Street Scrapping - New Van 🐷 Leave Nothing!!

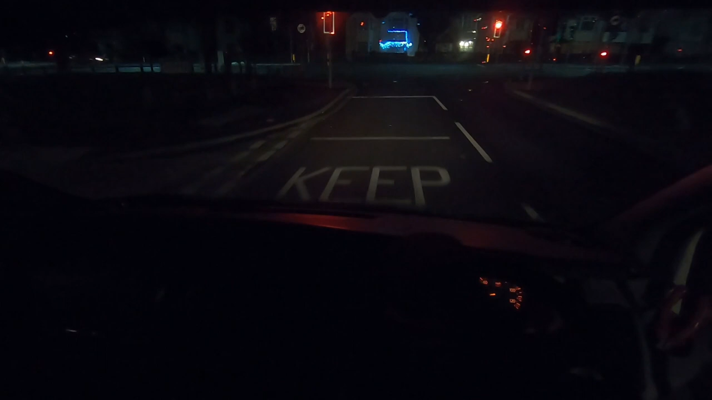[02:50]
it could really do with a bulkhead anyway i'm gonna go down here to my flat oh sod it drive time come with me this is a road test of the van the vandal wagon the vandal wagon oh the clatter of metal in the back and that metal just happens to be my bike it fell over and it is sliding all over the place poor thing